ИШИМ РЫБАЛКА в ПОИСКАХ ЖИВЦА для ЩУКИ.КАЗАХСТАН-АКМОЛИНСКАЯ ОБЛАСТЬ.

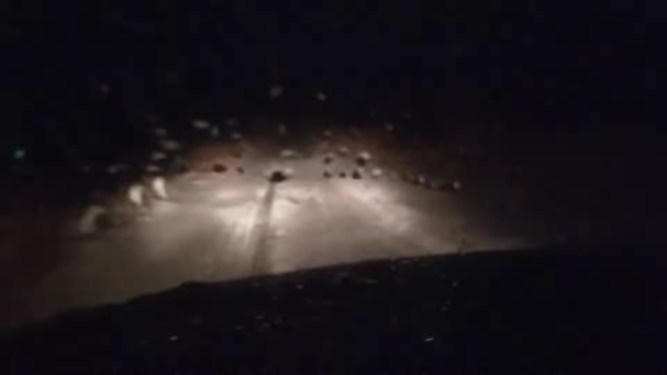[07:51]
Нереально, блин. Вообще, капец, метёт уже с 12 часов. Сейчас уже 8.